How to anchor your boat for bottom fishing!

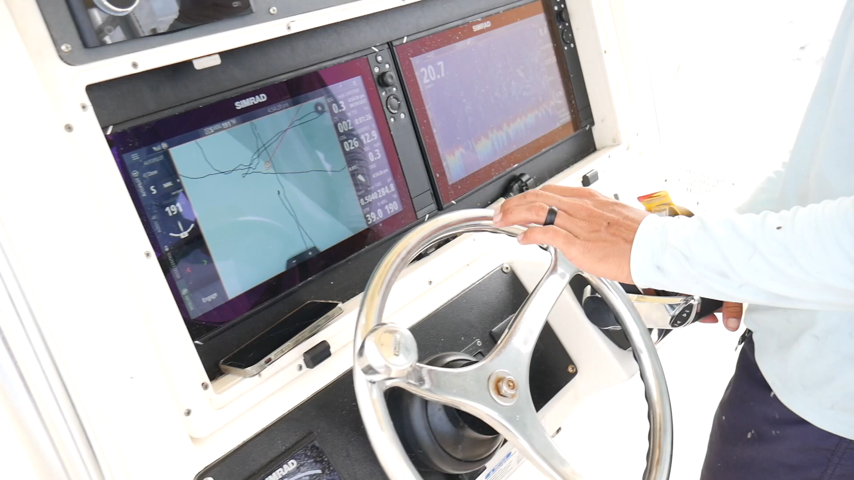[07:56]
So right now we're about 39 feet away from the spot. It looks far because we're so zoomed in.
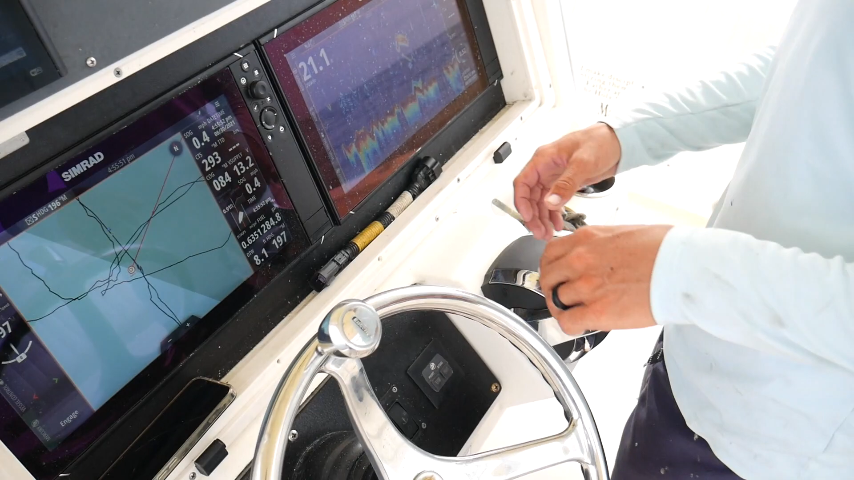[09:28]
So we made it just about 8 feet from the number, and that's pretty accurate.